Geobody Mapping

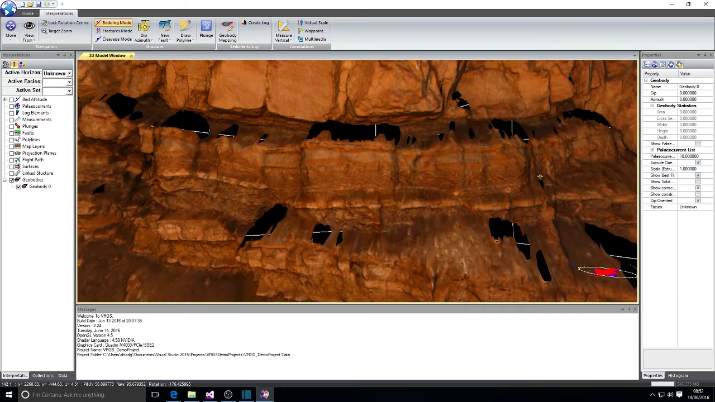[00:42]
So let's go to our interpretations tab and find in sedimentology our GeoBody mapping button. Select that and you digitize points around the GeoBody that you're interested in and double click to finish and it will generate a GeoBody object for you.
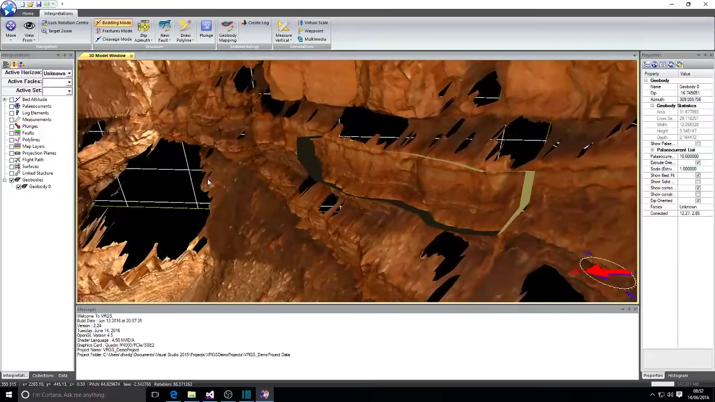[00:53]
This GeoBody can be visualized in several different ways.
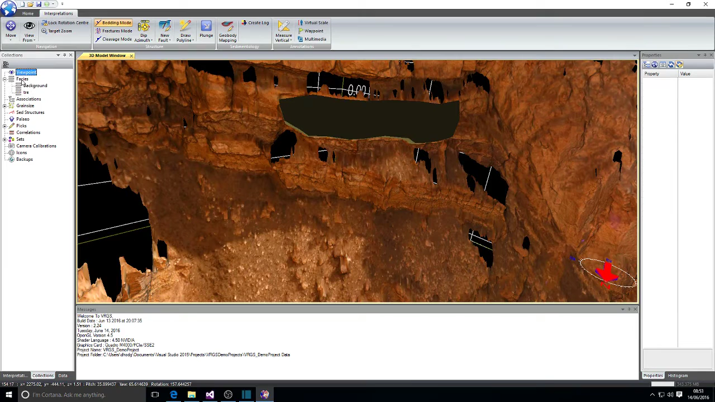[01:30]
Let's go to our collections tab and create a new fascis and create the fascis there and I can assign a color to it. Then I can go back to interpretations and select from the active fascis the fascis that I've just defined and go back to GeoBody mapping and we can map in
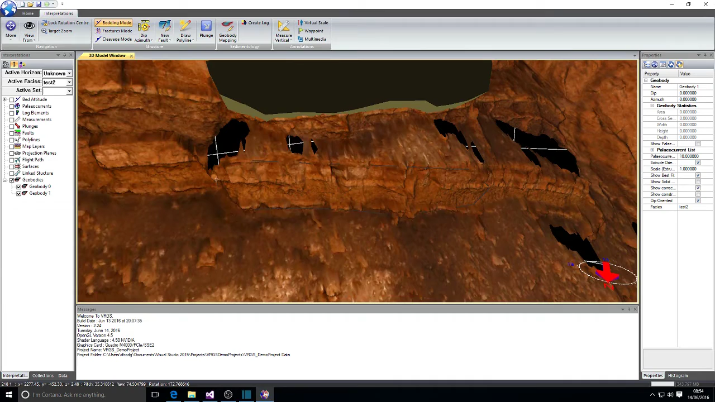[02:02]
another GeoBody and it will be colored for the fascis that we've selected.
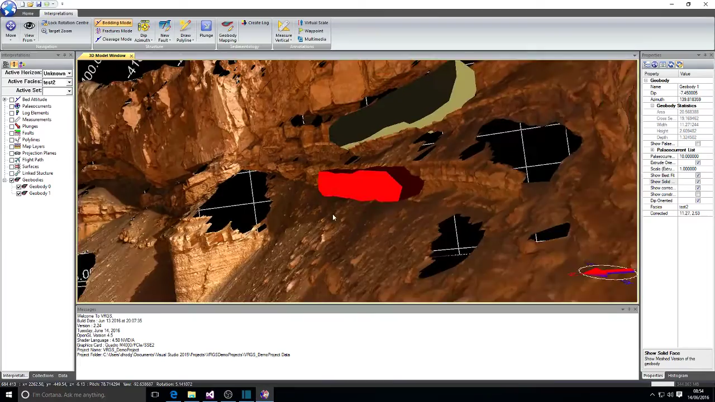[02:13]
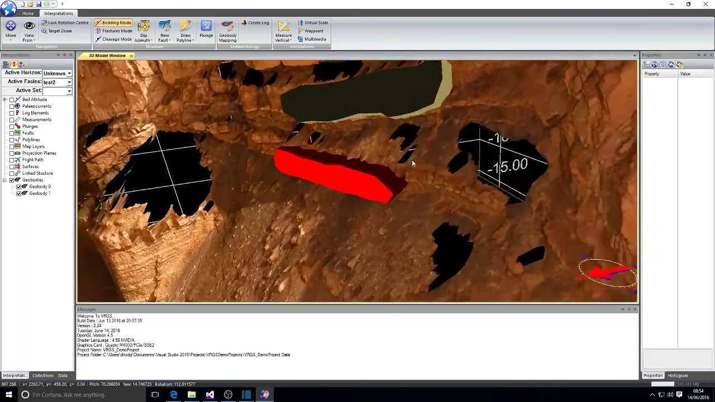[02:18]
If we want to edit our GeoBody
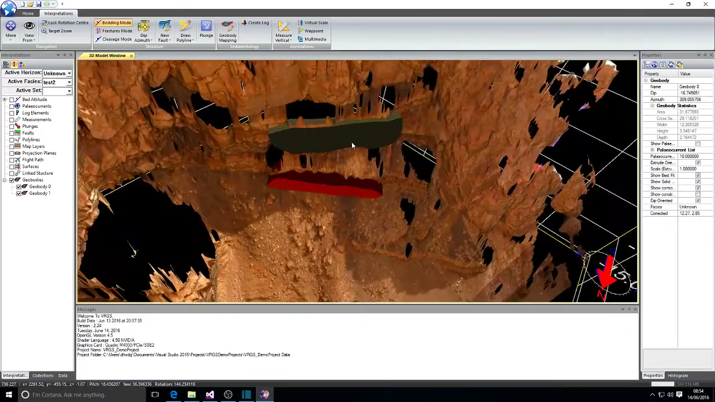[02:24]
we go to the interpretations tab, double click the GeoBody or we can right click and use make active and when we do that we get a new ribbon bar appear at the top.
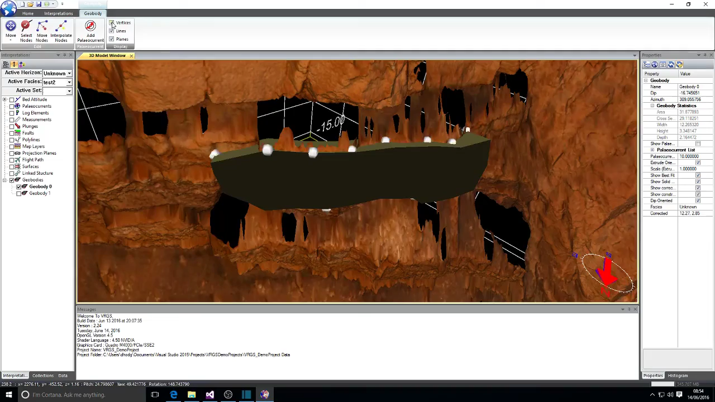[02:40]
Click that to show the vertices and you can see the vertices that we use to map the GeoBody.
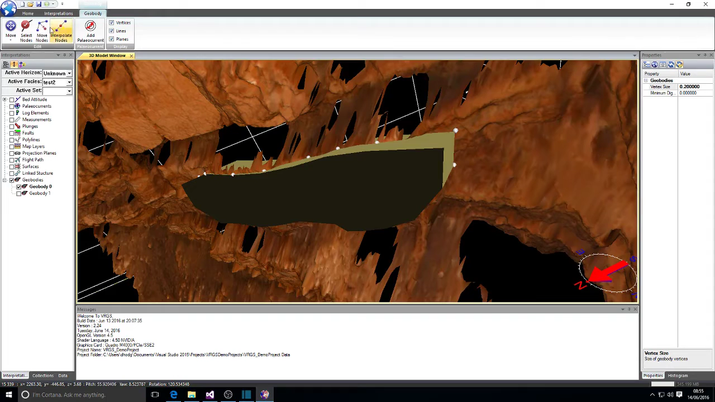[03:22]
If we want to interpolate nodes and add a new one in you select one node then another and then a new node will be added in between and you can then move that node.
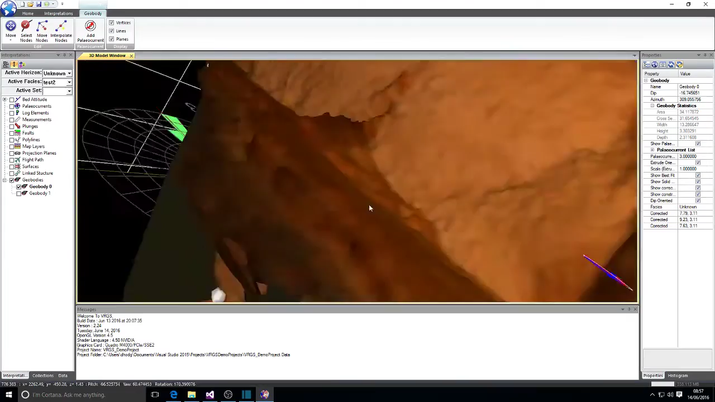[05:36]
And that rose diagram shows the orientation of the paleo currents for this particular GeoBody.
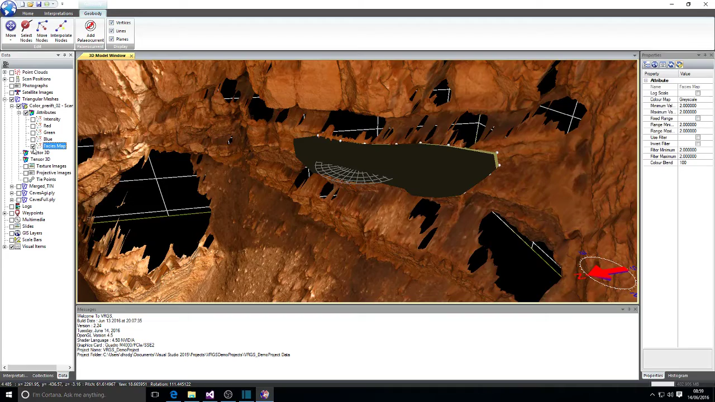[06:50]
If I go to my data tab and open up the triangular mesh and the attributes, I'll now have a fasces map. If I switch that on, switch off the GeoBody.
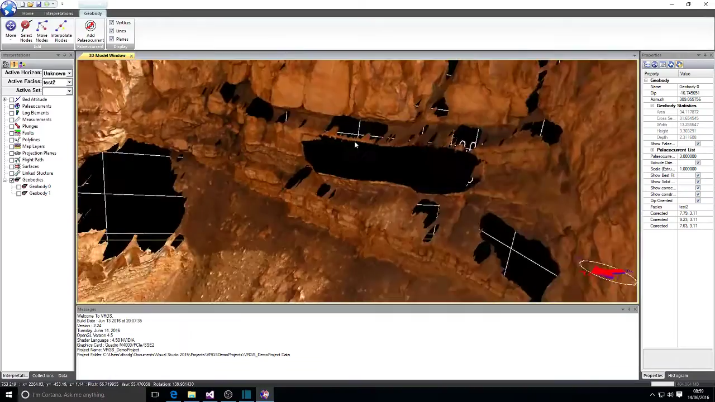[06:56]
You can see now we've classified the fasces, classified the mesh according to the fasces of the GeoBody.
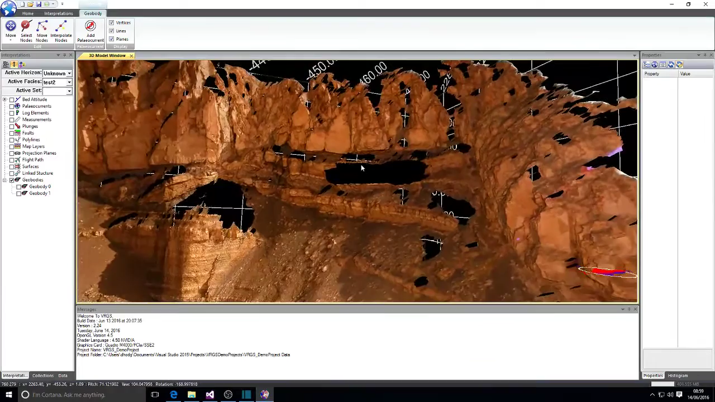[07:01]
This classification will also work on the point cloud data set as well.